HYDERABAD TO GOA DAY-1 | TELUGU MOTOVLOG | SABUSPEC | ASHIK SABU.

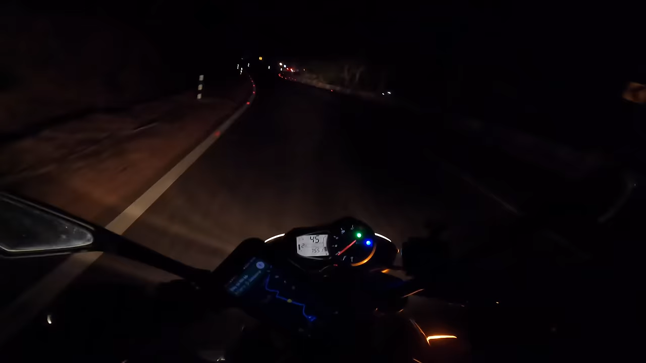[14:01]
టైం 8:30 అవుతుంది బాయ్స్ ఆల్మోస్ట్. అండ్ నేను ఇంకా ఘాట్స్లోనే ఉన్నా. ఇది వేరే ఘాట్ అనమాట. సో మనం వెళ్ళే ప్లేస్కి ఇంకొక 6 కిలోమీటర్స్ ఉంది, 5.6 కిలోమీటర్స్.
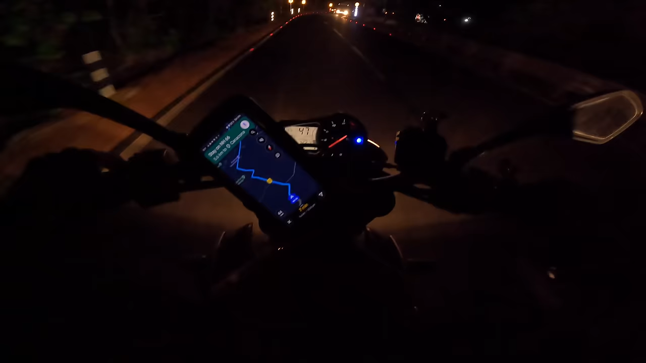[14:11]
ఈ ఘాట్ దిగిన వెంటనే ఆ ఏరియా వచ్చేస్తుంది అనమాట. అండ్ మాట్లాడే ఓపిక కూడా లేదు. మోర్ దెన్ 20 అవర్స్ హ్యావ్ బీన్ డ్రైవింగ్. అండ్ యా, నాకు తెలిసి టైం కల్లా ఏమి కనిపించకపోవచ్చు మీకు. ఆబ్వియస్లీ నైట్ టైం గోప్రో సరిగ్గా పనిచేయదు కదా. ఫైనల్లీ వెల్కమ్ టు కనకునా కొచ్చిన్, 716 కిలోమీటర్స్.